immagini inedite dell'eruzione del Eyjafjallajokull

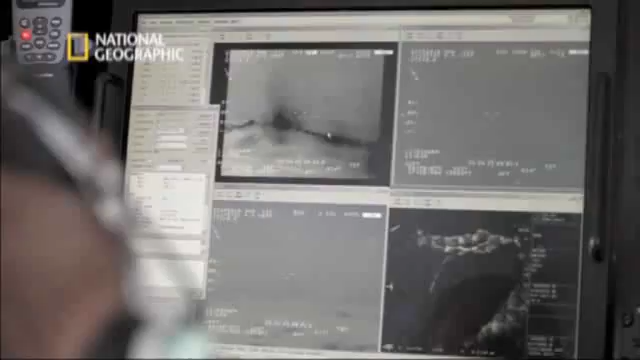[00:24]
They can see there's a depression in the glacier's surface.